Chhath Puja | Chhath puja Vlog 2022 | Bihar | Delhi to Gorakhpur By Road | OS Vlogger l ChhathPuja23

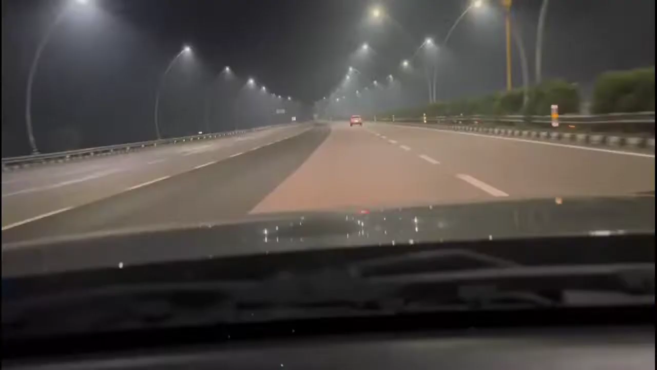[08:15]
अब ये देखिए, ये रात में आगरा लखनऊ एक्सप्रेसवे का खूबसूरत दृश्य। बेहतरीन सड़कें, सड़कों के दोनों तरफ ये लाइटें यात्रा को और भी खुशनुमा बना दे रही है, ये आप देख सकते हैं।